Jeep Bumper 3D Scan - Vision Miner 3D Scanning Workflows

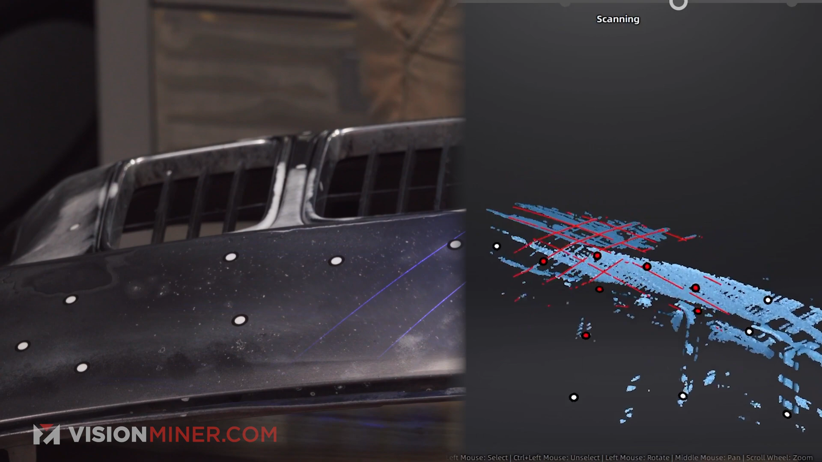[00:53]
So here's a good example. Look, I'm not gonna have enough markers if I head down here.
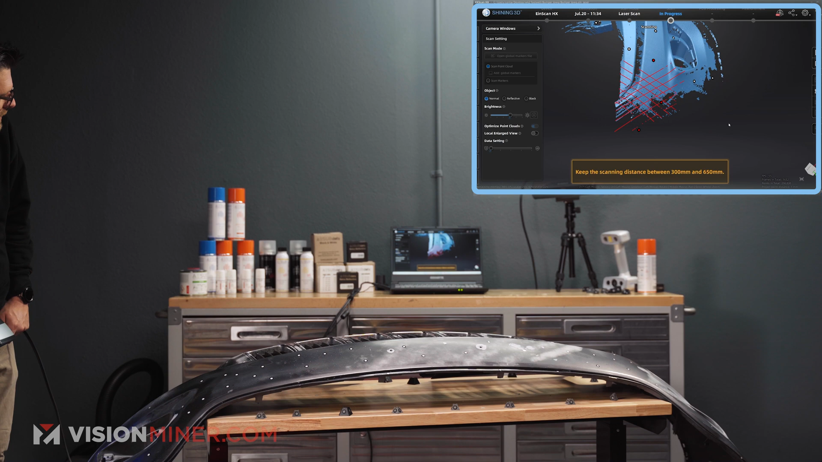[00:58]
Boom. But if I tilt it so that get up here, it sees the marker on the table.
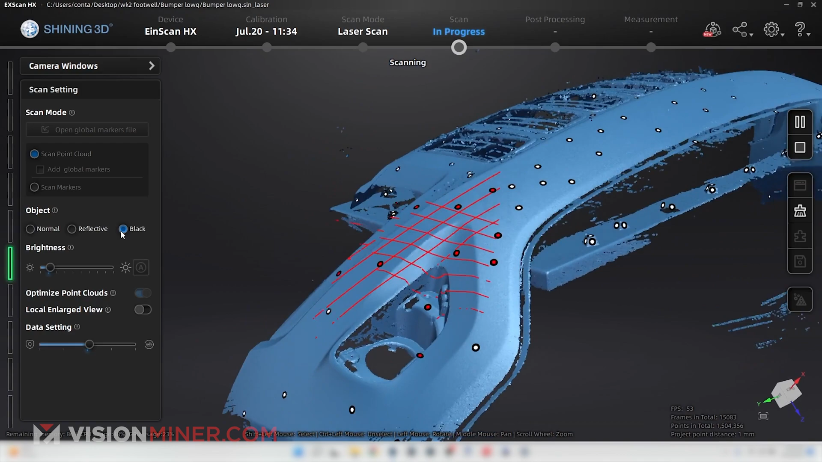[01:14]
Check this out. That little area. Lots of little nooks and crannies.
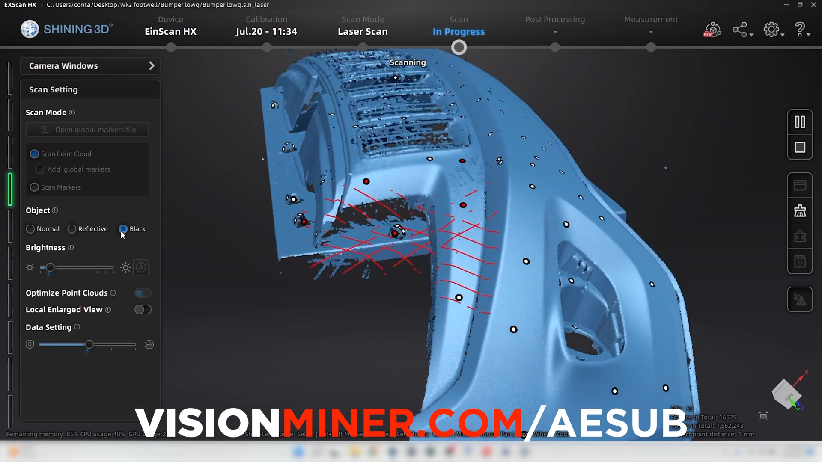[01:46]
This stuff has been a game changer in terms of scanning. Any difficult areas, for instance, this right in there.
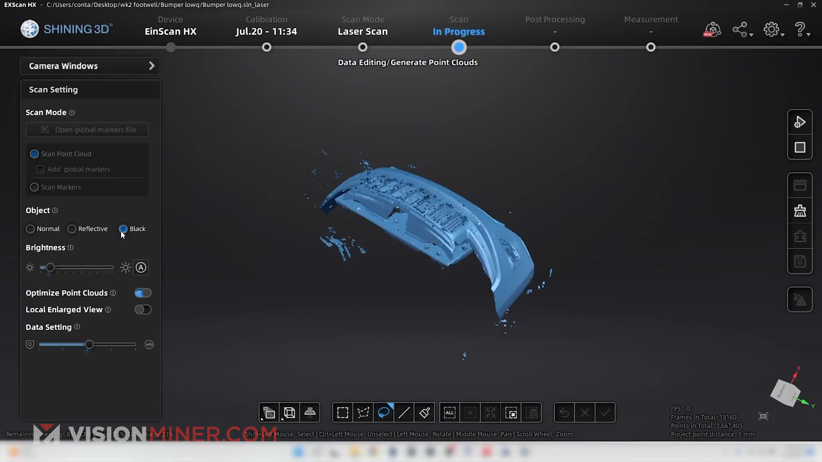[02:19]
Yeah. So what we'll have to do is clean up some of it, get rid of the table below it.
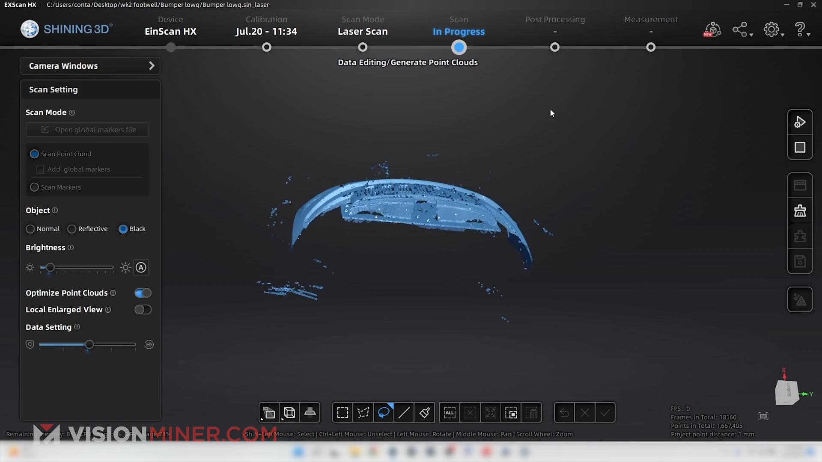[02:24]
But yeah, let's do a little cleanup right now, maybe. Let's do a little bit of my magic trick.
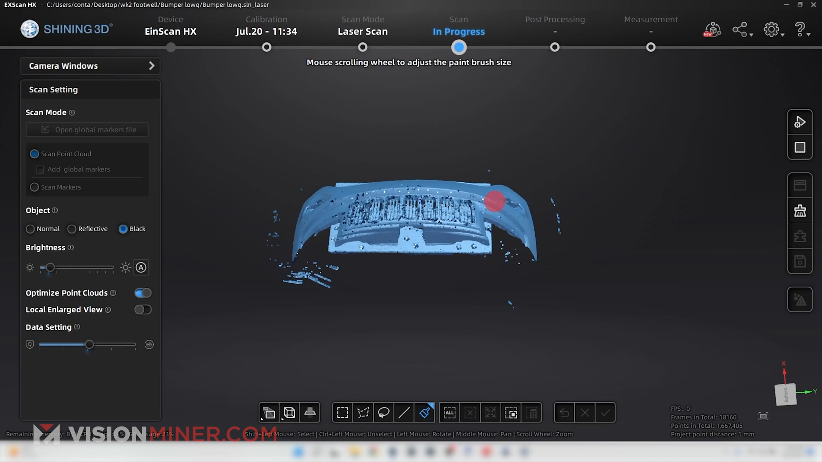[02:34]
Like this. Connected domain. There's the bumper right there.
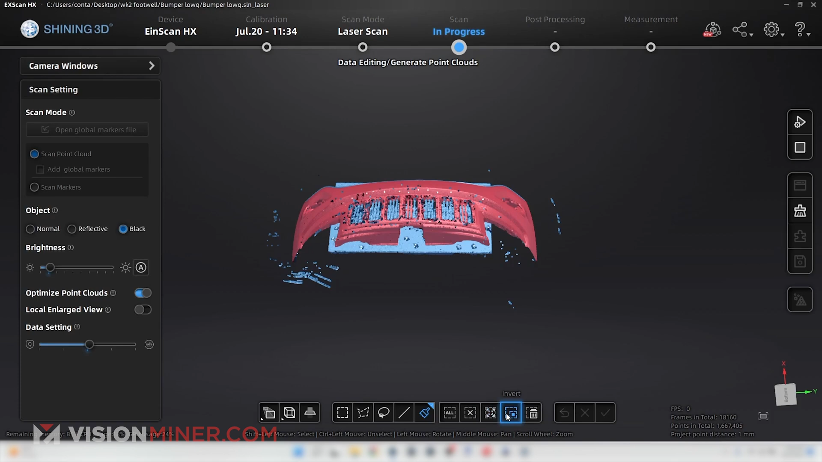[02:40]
Invert. Get rid of all that crash. We got some bumper right there.